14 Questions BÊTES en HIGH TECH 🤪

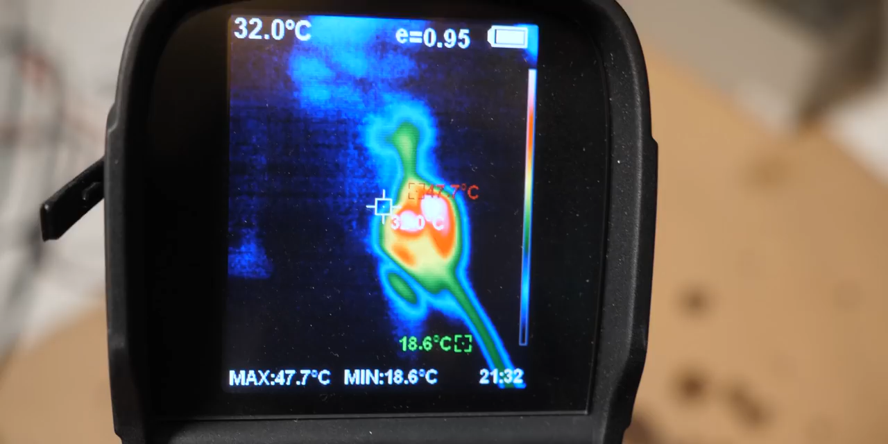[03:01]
On screen: spot 32.0°C, max 47.7°C, min 18.6°C
la réponse est toute simple, bah elle part en chaleur dans le câble ! Regardez par exemple ces images que j'ai fait avec une caméra thermique !
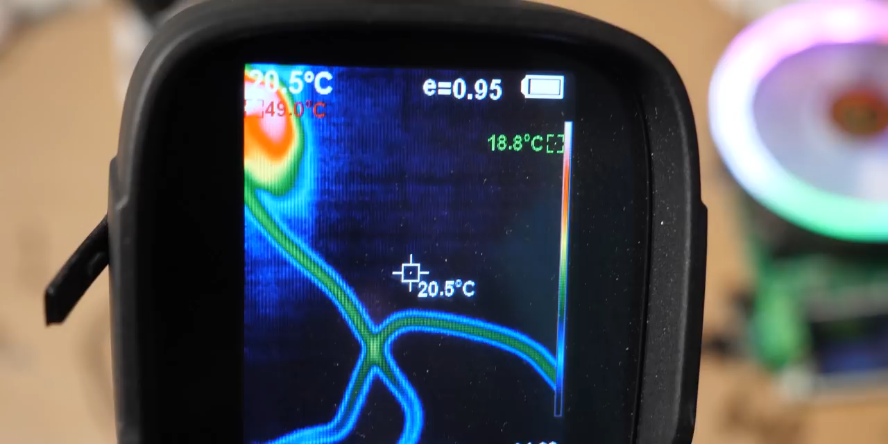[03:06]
On screen: spot 20.5°C
On voit clairement que le câble est plus chaud que le reste de la pièce, et c'est normal, tant qu'on n'atteint pas des températures trop élevées !